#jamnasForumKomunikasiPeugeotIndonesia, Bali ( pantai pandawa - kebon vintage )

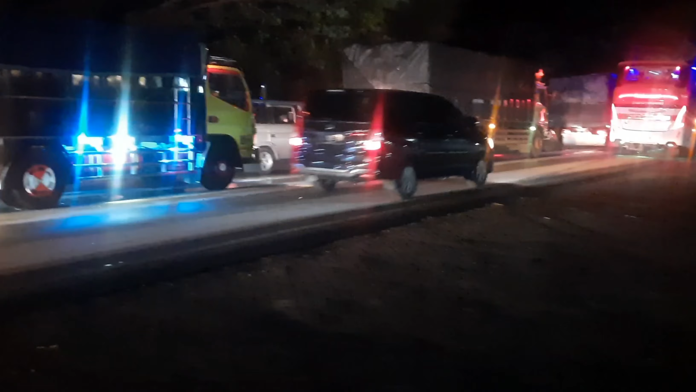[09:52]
Sepertinya habis hujan deras plus angin.
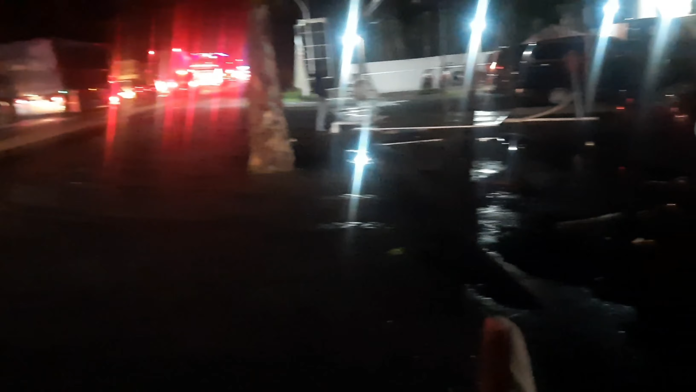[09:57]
Ini juga contohnya ada baliho yang jatuh, ada pohon tumbang.
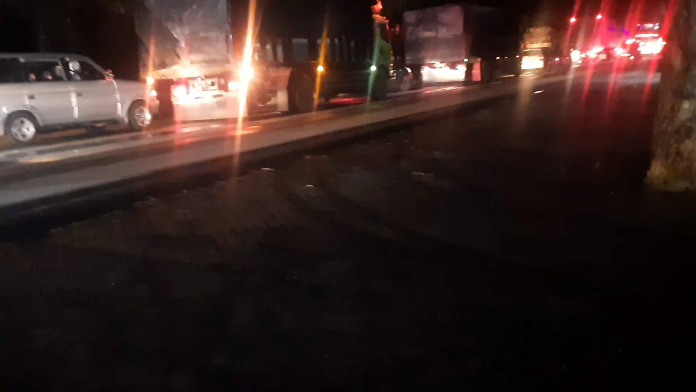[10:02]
Daripada menghabiskan bensin dan capek kaki, biar istirahat ngopi dulu lah,